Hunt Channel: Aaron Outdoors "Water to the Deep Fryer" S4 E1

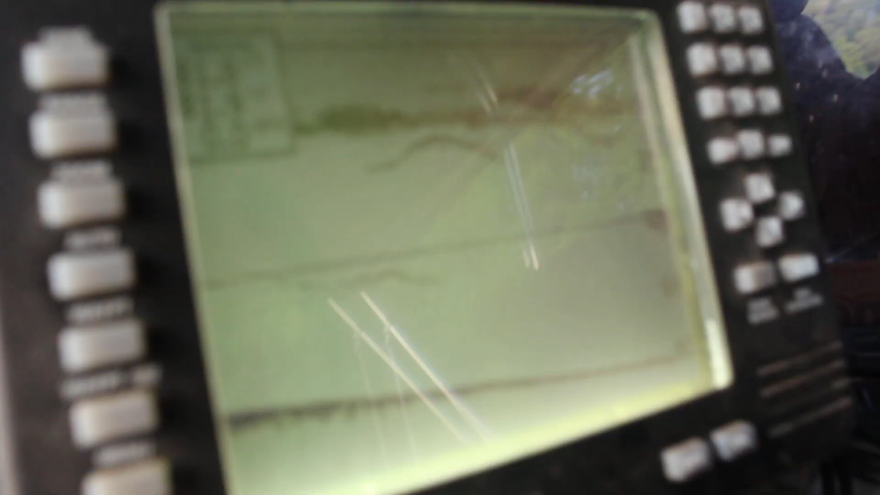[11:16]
Folks, as you can see right here on this
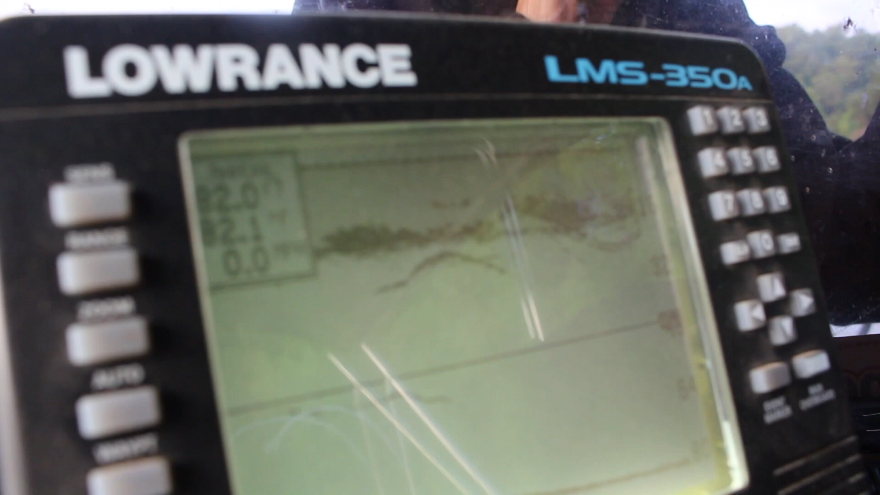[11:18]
graph, these streaks right here is what we're looking for.
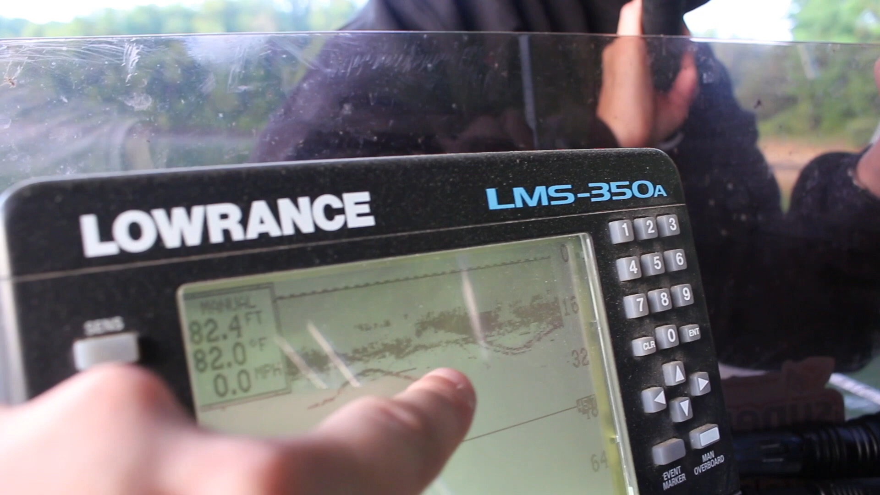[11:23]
On screen: depth 82.4 ft, water 82.0°F, speed 0.0 mph
These fish, all this wad of bait right here, right where we're fishing, around 18, 20 foot deep.
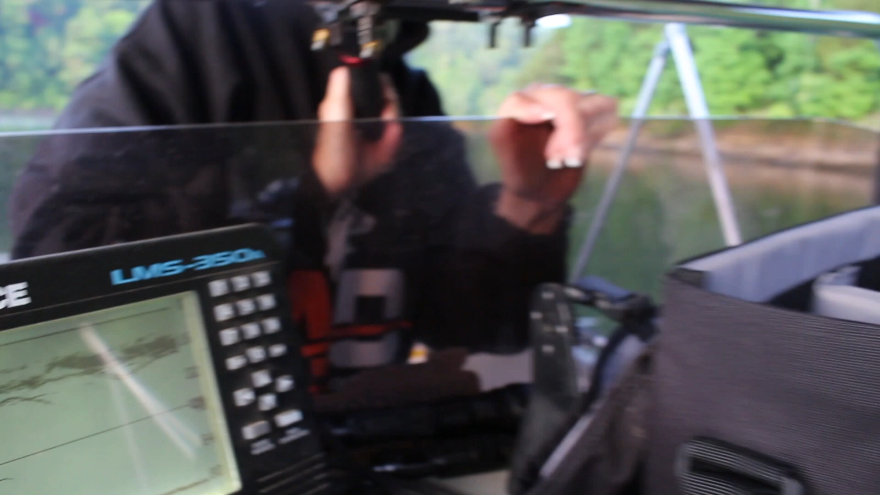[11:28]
And these streaks, these stripers coming up and feeding on that bait.